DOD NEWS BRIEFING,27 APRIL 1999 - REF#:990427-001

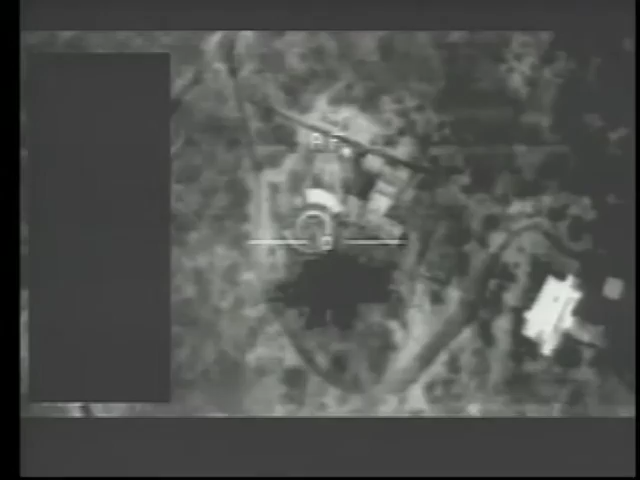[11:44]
The aircraft will drop the bomb from almost directly above, and the tower starts to go,
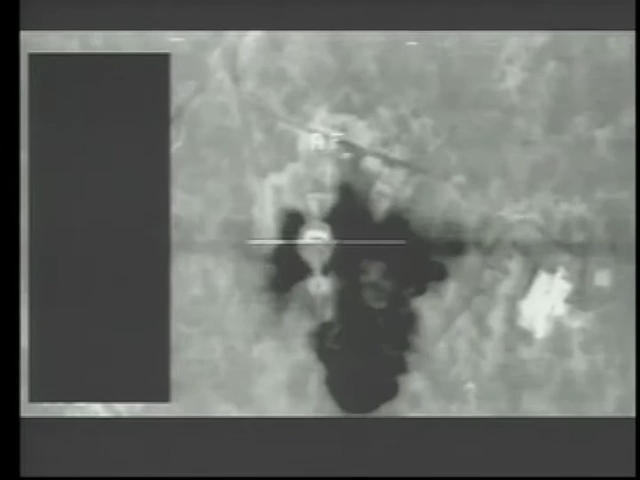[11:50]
and we're not sure if it stayed up or not, but it looks like it was at least shut down. Dakovica Army Barracks F-16 with a laser-guided bomb. This is in western Kosovo.
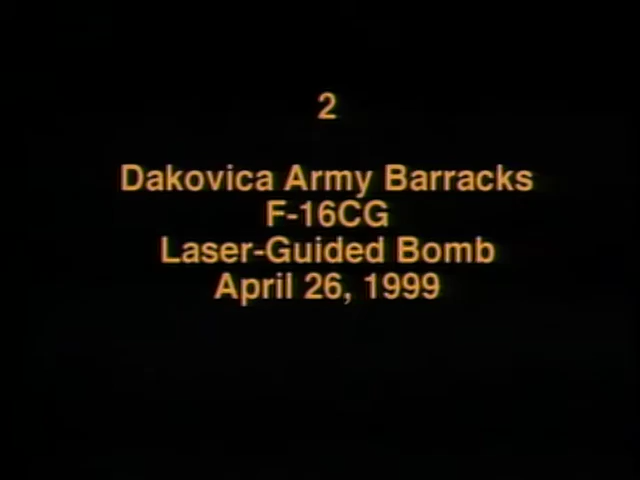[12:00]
Continue to take down their ability to sustain the fielded forces.
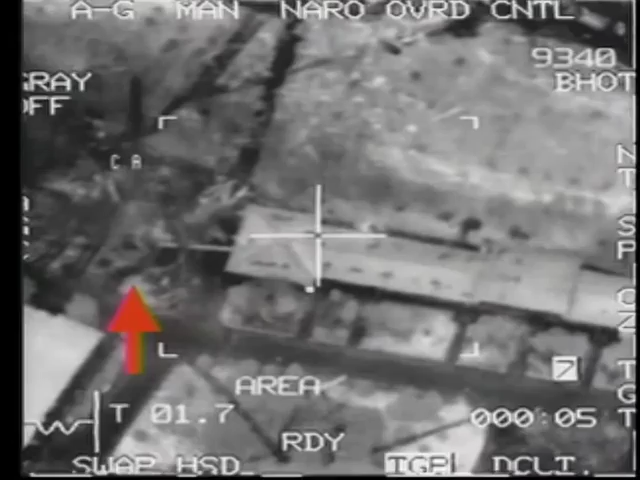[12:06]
There's an actual large tower here that's for communication of that force that we'll go after. You can see it coming into view here.
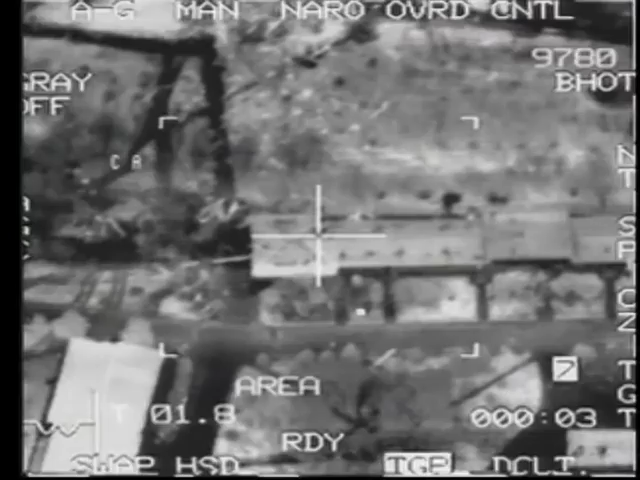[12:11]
They'll hit at the base of the tower, and that shut down the transmissions on that.
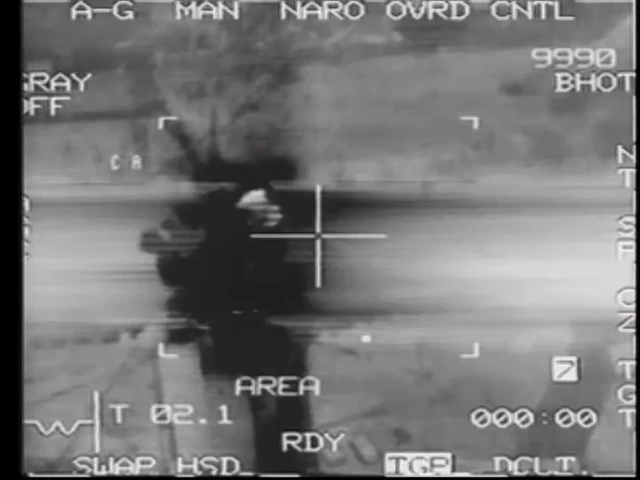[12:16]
The tower looked like it stayed standing. Novi Pazar Army Barracks, once again, in Kosovo, northern Kosovo.
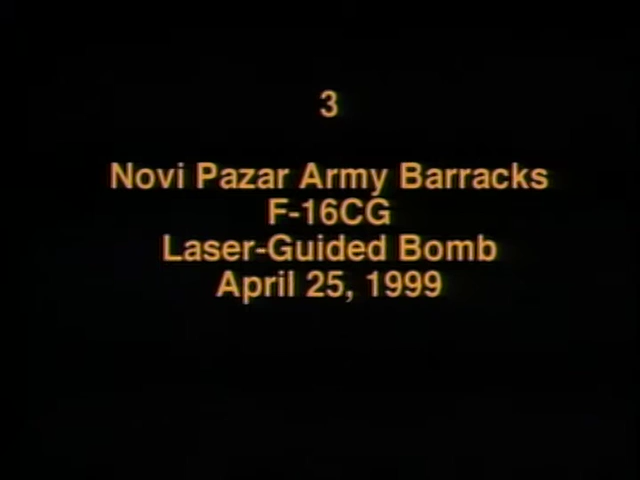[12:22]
F-16 out of Aviano with a laser-guided bomb.
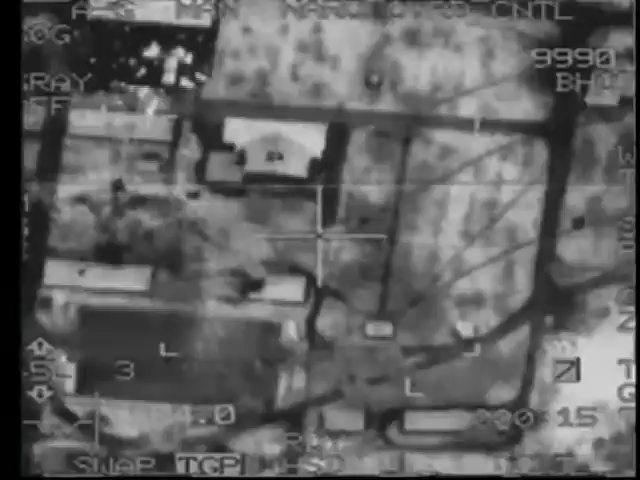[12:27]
You can see that he was moving around. He's probably maybe getting shot at, for all I know.
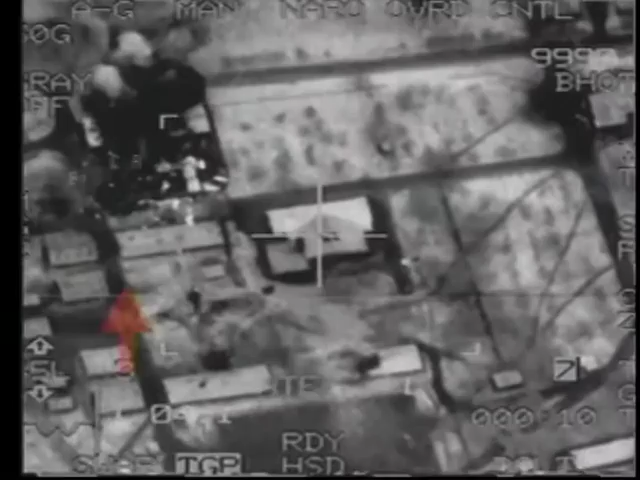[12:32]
There's actually, his wingman has dropped over here. He'll take out this building here.
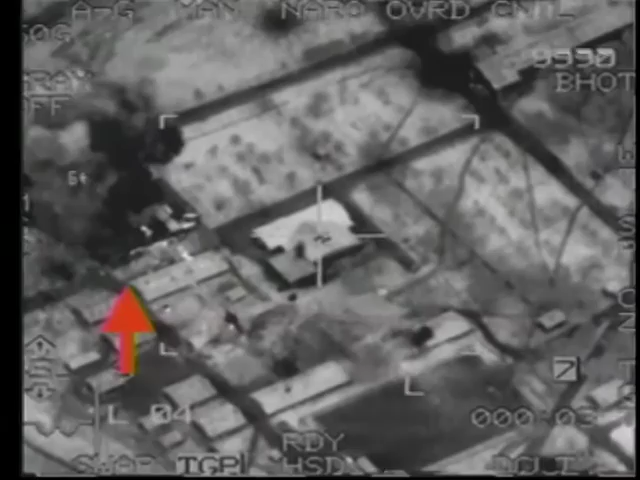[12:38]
And in the last few seconds, actually tracks and the bomb has a direct hit.
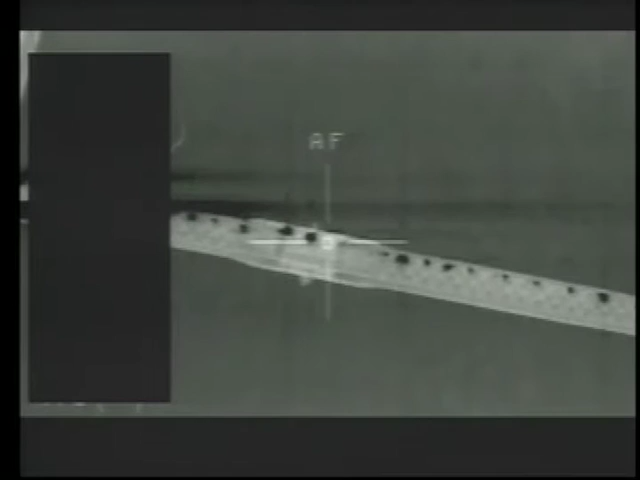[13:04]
Black shows hot in this film.
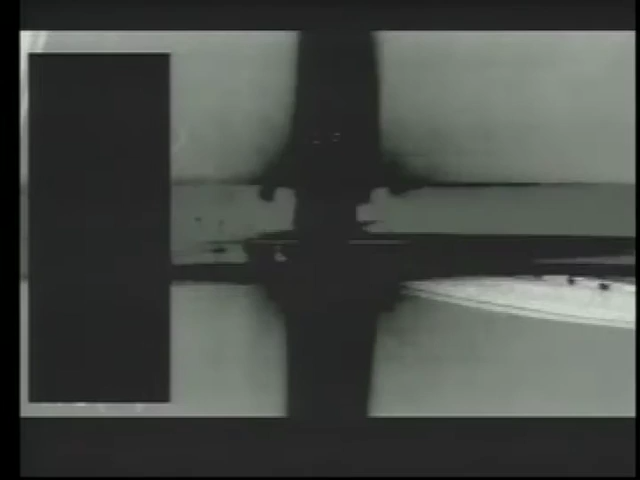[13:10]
This bridge was struck several times before it was finally dropped, and now the whole span is fully into the river, except for just a center pier in the middle of that bridge. It's been shut down. That was the last bridge across the Danube up north. Rudnik Mup Police Station, paramilitary forces fielded in Kosovo.
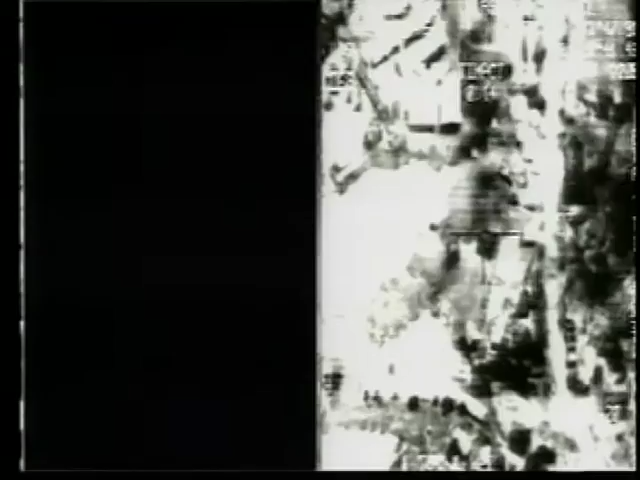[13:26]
F-15E with a laser-guided 2,000-pound bomb underneath the cursor.
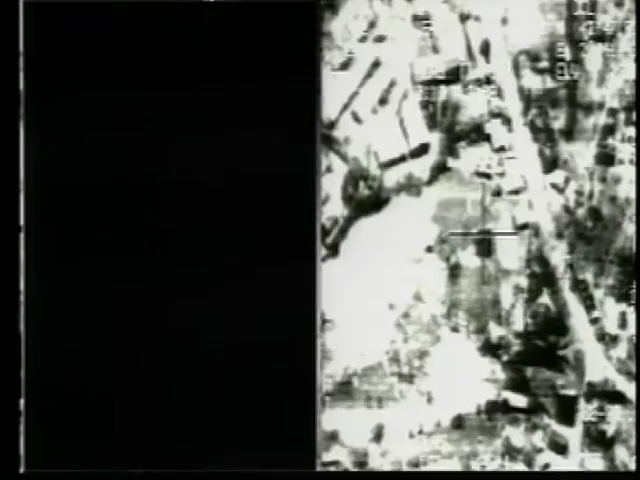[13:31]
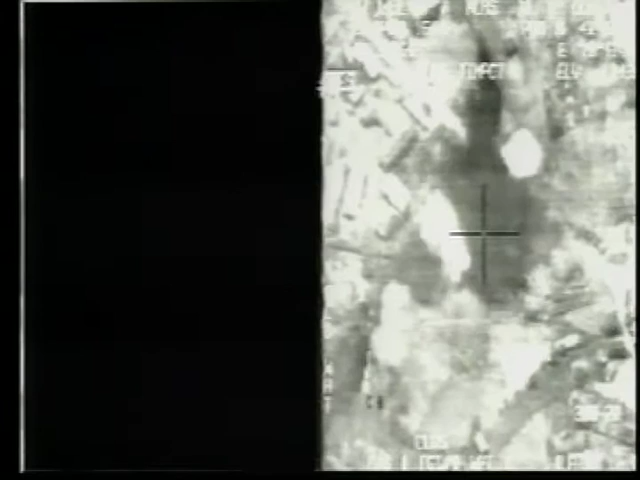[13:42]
Large explosion, some secondaries, and that was rendered destroyed. Have any questions today?